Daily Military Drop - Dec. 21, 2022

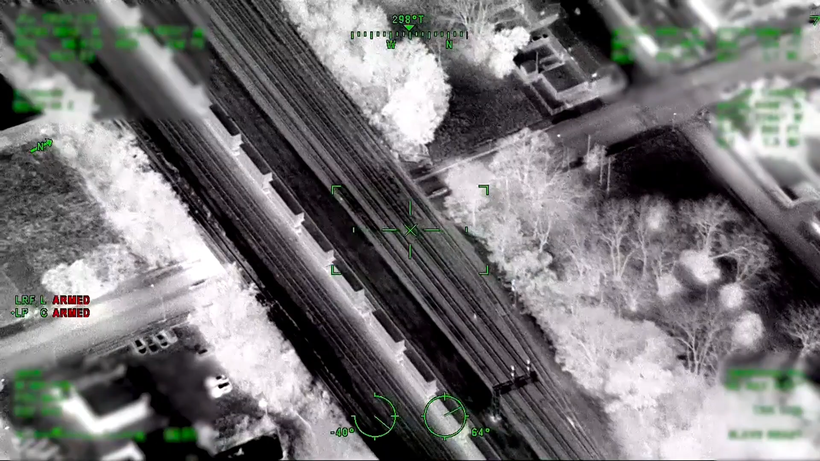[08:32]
I haven't seen him come out yet. All right, listen, let's get some units on Woodlawn and 94th, Woodlawn and 95th. He's underneath the tracks. Haven't seen him come out yet.
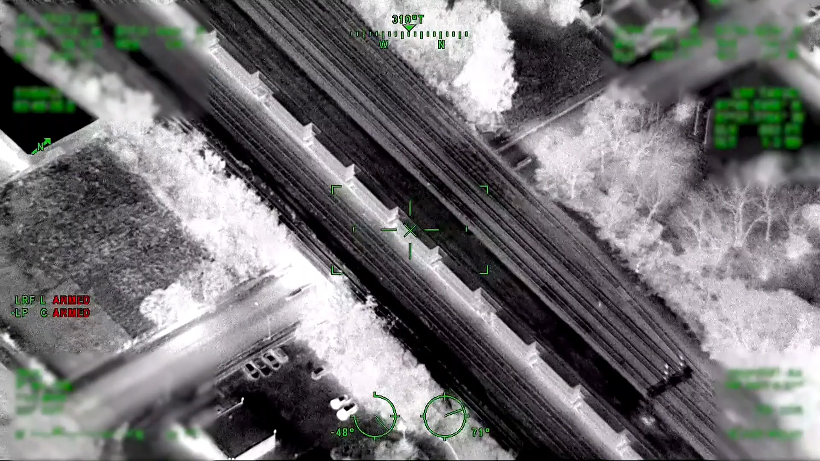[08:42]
Woodlawn 94th, Woodlawn 95th, underneath the tracks. They've not come out yet. All right, here. I got one running northbound. One running northbound. He's at 94th, coming up to 94th and Woodlawn right now.
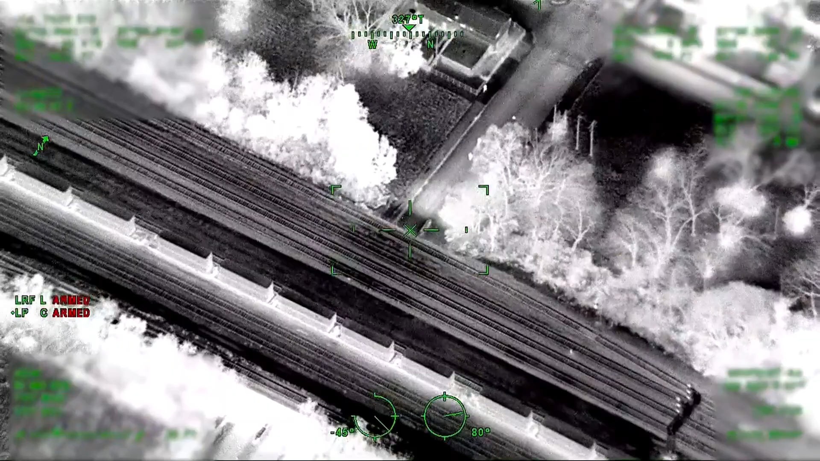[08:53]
I see two subjects, three subjects, three on foot, all running northbound. They're crossing 94th right now. One is going west, two are going west, one is going north.
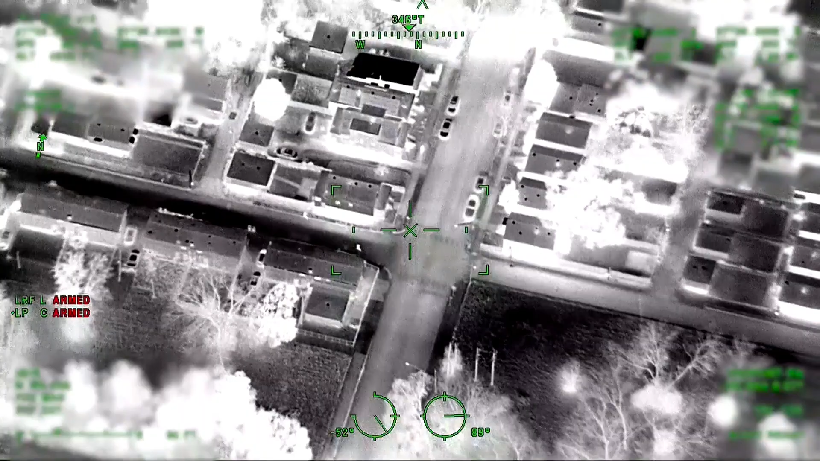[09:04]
I got two going 94th in the alley, Woodlawn West Alley, and the other subject here, I'll get you an address here. Here, squad coming down, stop right there, southbound squad. You just passed them up. They're all going northbound through the alley. I got three subjects in the alley between University and Woodlawn. Let's get some units up by 9-3, set up a perimeter. 9-4 to 9-3, Woodlawn to University. I lost them now.
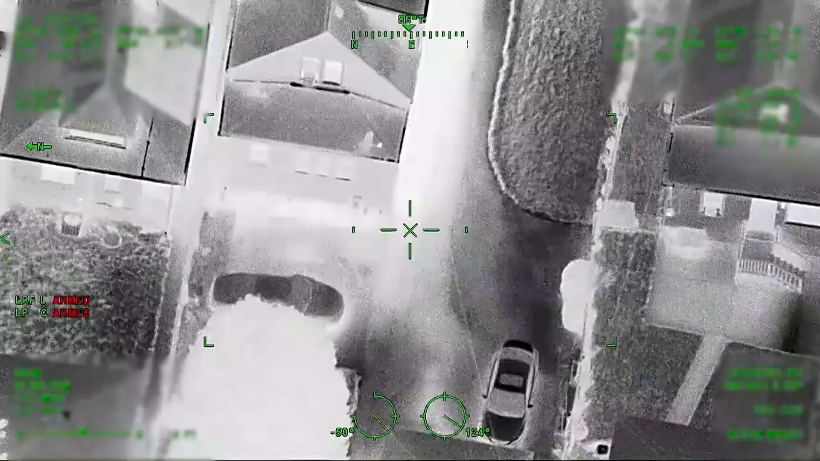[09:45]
Alright, black hoodie, white writing on the back of it. Yeah. Is it black hoodie, white writing? They're all that way, so I'd keep...
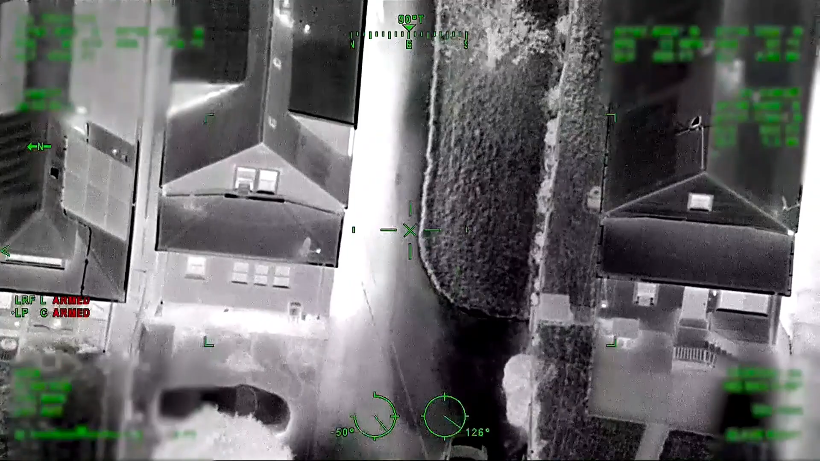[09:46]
I just seen somebody running right here, though. I think that was a cop, wasn't it? Writing on it. You can't have set up a perimeter.
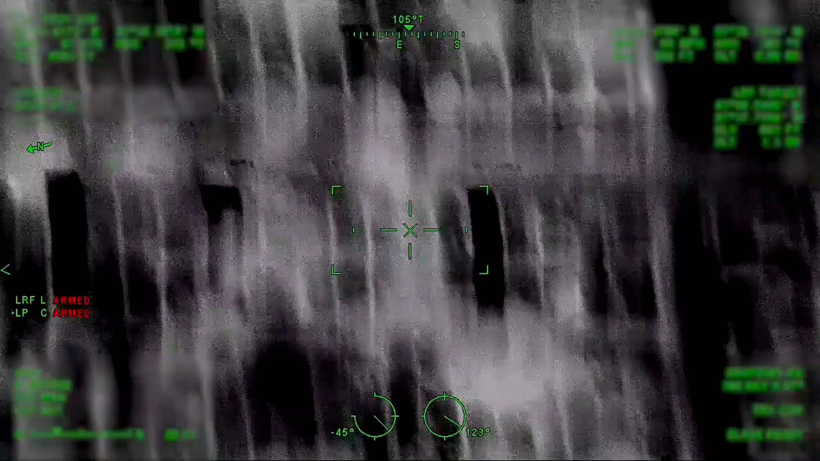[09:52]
Woodlawn to University. There's an abandoned red silver block here. You ran into the yard. Take it out of grade 8. He's coming back, right in there. Man, you got him, he's right there.
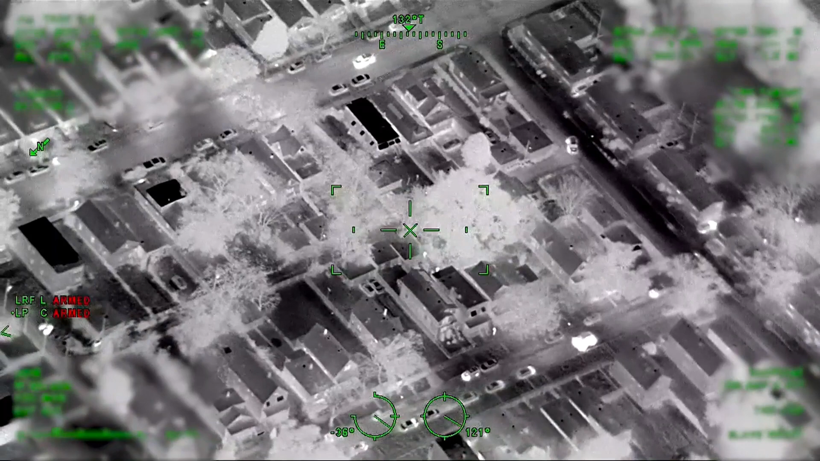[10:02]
He's gone. We got one detained right now between about 93, 43. They got one in custody.
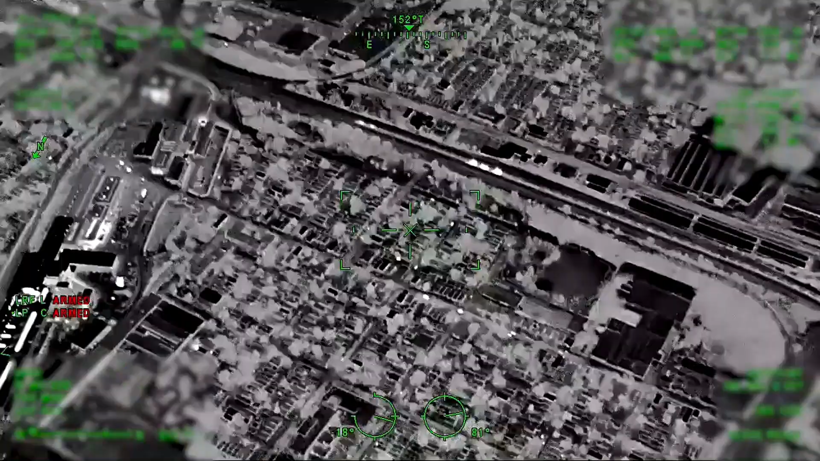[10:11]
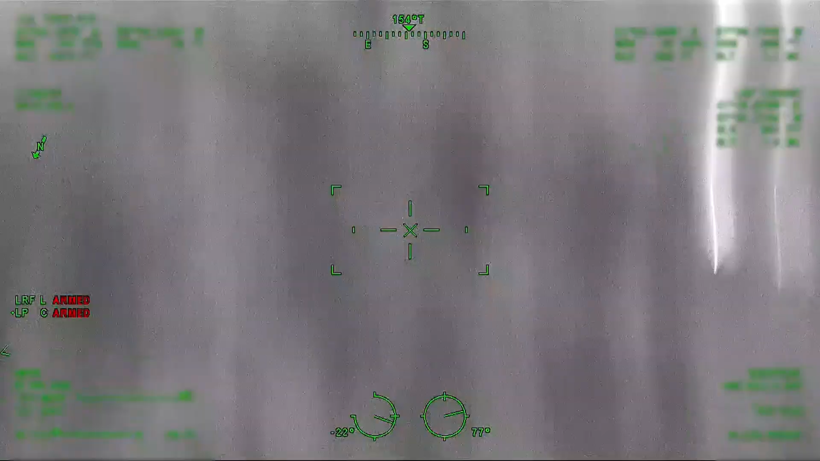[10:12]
All right, 93, 43, got one detained. It's 2251. There should be three, so let's get a good perimeter set up. University to Woodlawn, 94 and 93.
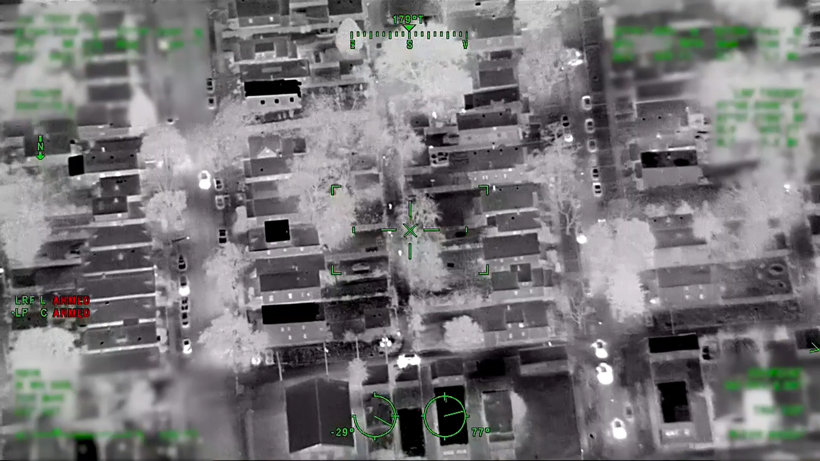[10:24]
Alright, what's the minute, guys? 7, David, we have two detained right now, middle of the block here. Alright, I got two detained in the middle of the block.
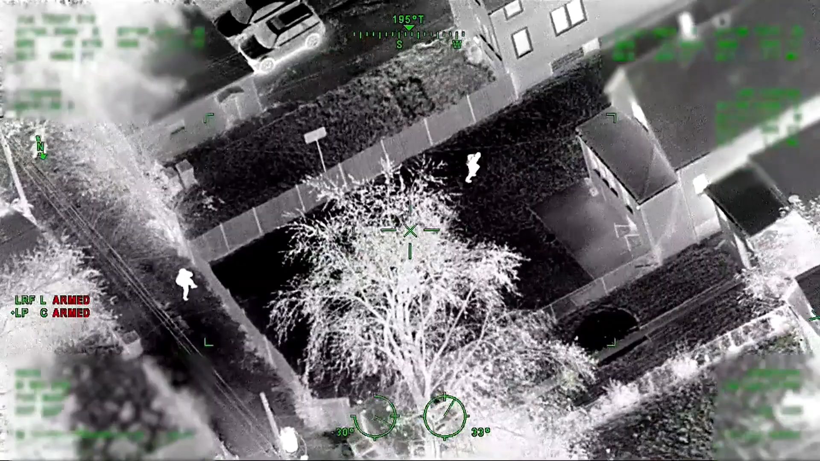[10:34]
I got another guy running westbound towards University. He's, if this is him, hold on. I don't know if this is an officer or not. Alright, we got one running. Goodbye, Doc. Somebody go to the car. That's it. I bet that's not an officer. Underneath the track. With the car.
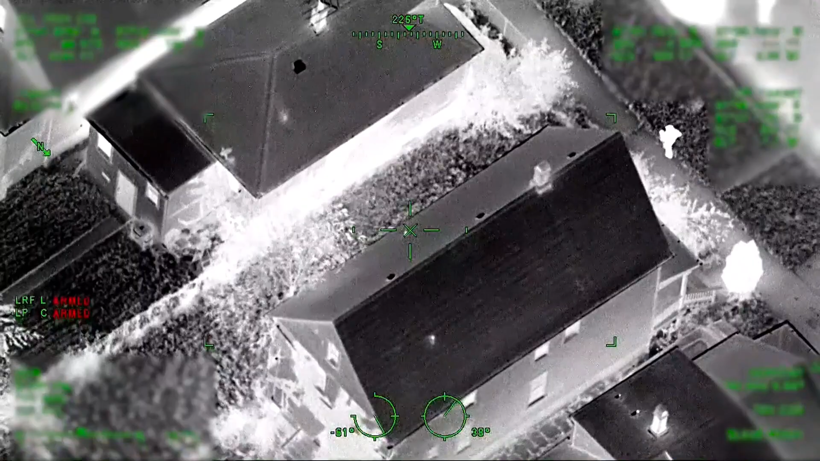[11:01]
Alright, what's the location? Westbound through the yard, back towards the street. Alright, 9343, westbound through the yard, ran towards the street. Do you have a description? In custody, spot 9343.
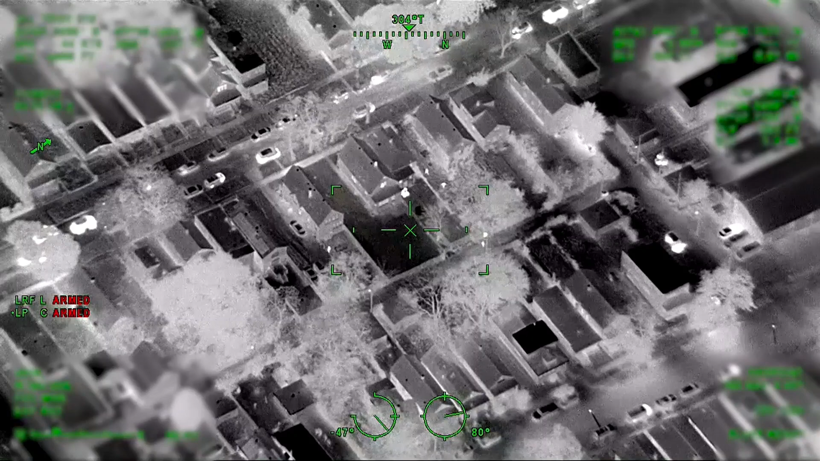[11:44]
9343, got the third in custody, good job. NR1 stay. Troy 1, is the vehicle secured? Secured. Alright, vehicle secured, got all three in custody, good job. Time is 22:50. 5707, Frank. You got that 9343, whatever that street is, just west of Greenwood. He's missing a one. 9343. No, we got three in custody. Oh, you got three? Yeah, I'm gonna verify right now. Troy 1, I just want to confirm, three in custody, three. That's what I seen come out the car. Yeah, I got 57.